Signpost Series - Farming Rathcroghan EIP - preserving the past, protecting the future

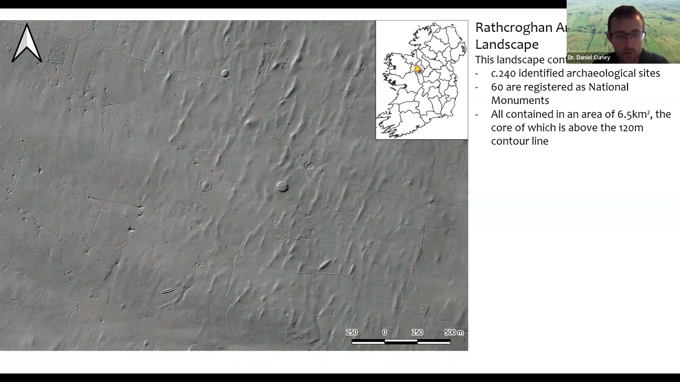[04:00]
becoming more prominent as you look at the 3d model and uh you can start picking out um with your own um eyes the various different features that are looming out from the page and to make it more clear uh these red dots represent recorded archaeology and as you can see it does a very dense concentration in this discrete area so collectively these uh survivals um present a narrative of continued human settlement of rathcrohan from the early neolithic period so from about 5500
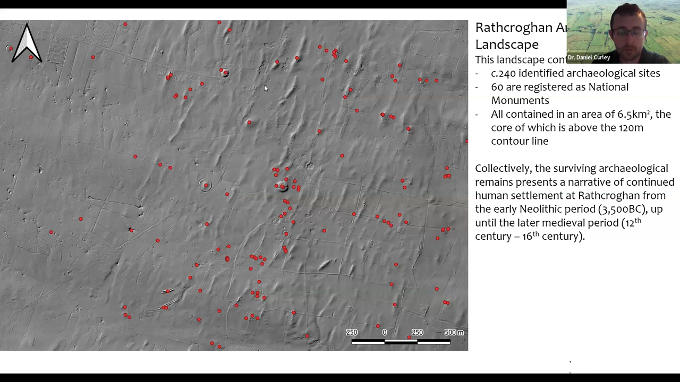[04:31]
years ago up until the later medieval period and and everything in between um we have a very particular high point of activity occurring in the iron age and particularly the late iron age so you're talking about 2000 years ago and that puts us in alongside a group of five other sites that are currently on a tentative list for inscription of the unesco world heritage status list um under the banner title of the royal sites of ireland so so the listeners and the audience today may be familiar with sites such as the hill of tara in county mead uh in um in